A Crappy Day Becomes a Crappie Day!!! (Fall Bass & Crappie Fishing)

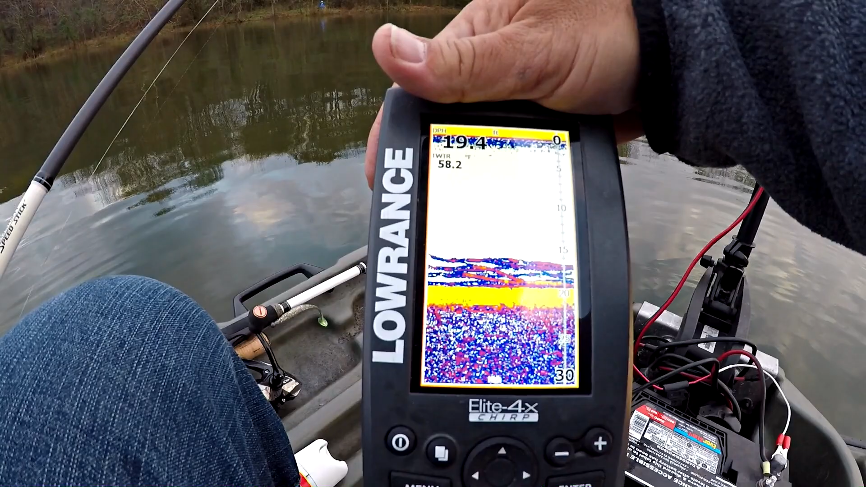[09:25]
legit full-blown in 19 feet of water just a whole bunch of crappie on the bottom they're liking the drop shot I got that little spoon I can still break that little spoon and drop right
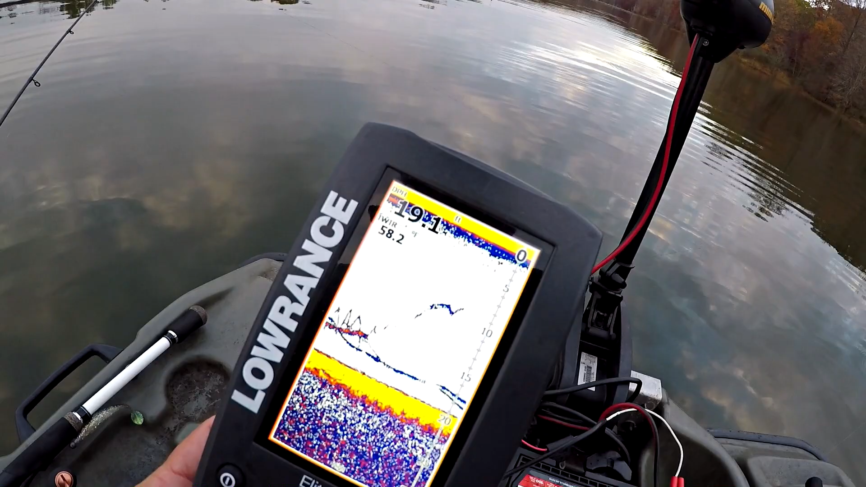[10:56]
eighth ounce cast master on the first drop I have the drop shot still in the water and I locked into I locked into one of these crappies oh
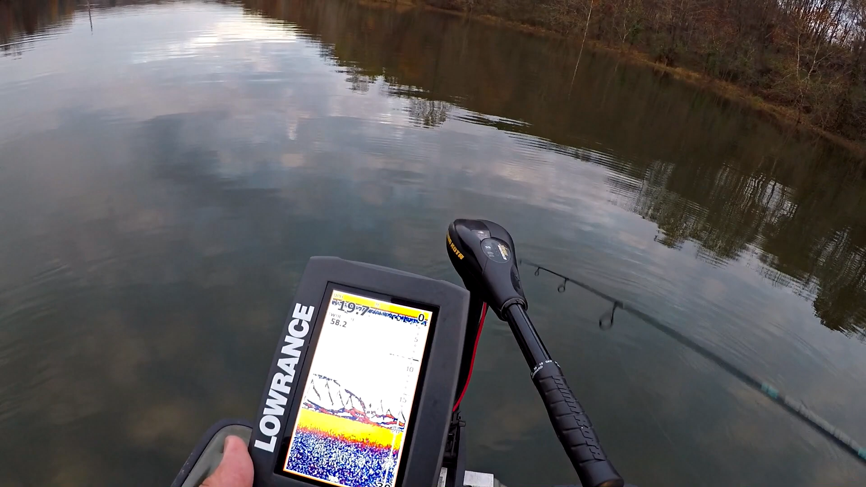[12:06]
again so I've got some attention I'm right down 15 to 20 feet of water and
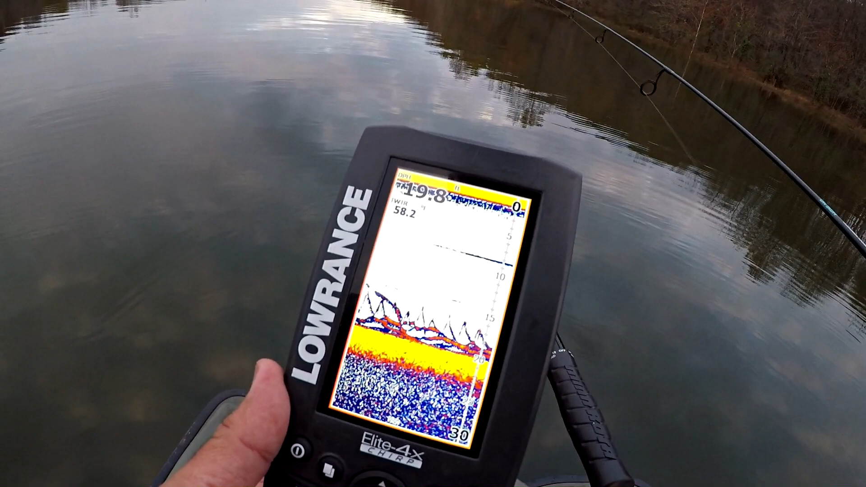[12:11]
there's my little zigzagging little cast master spoon all I'm doing is jigging it straight up and down let it flutter back down on top of the fish there he is oh I had one oh is he still on there oh I think he's on there guys let me get this fish there
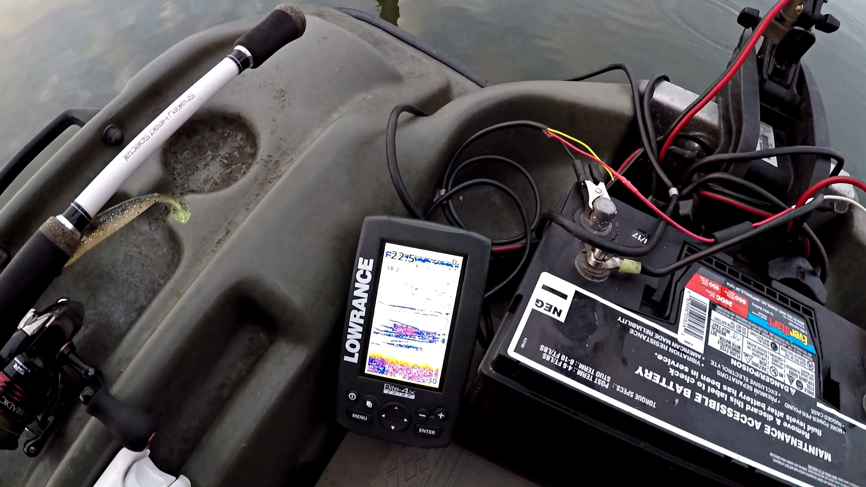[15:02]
just loaded anywhere between 10 and 20 feet so as they thicken up on the screen and as they get closer to my cast masters there's got to be one in that group that wants to eat so let's stay on it and see what happens